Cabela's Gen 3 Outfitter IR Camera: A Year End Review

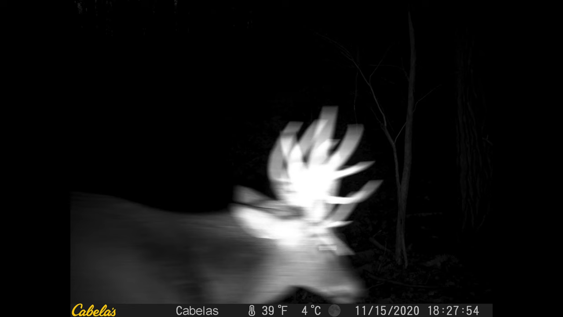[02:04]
So there was a little bit of blur with the nighttime photos. The video did a lot better about the blur.
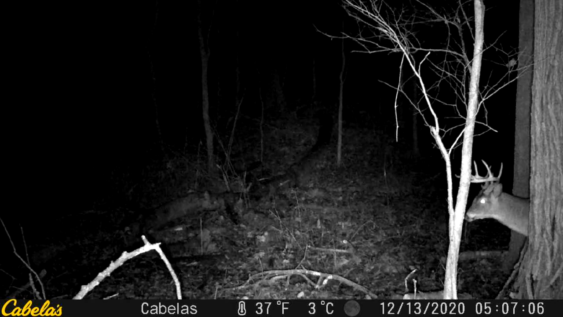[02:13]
It didn't blur as bad. The videos actually came out pretty well. One of the things I really love about this camera is the fact of its ease of use.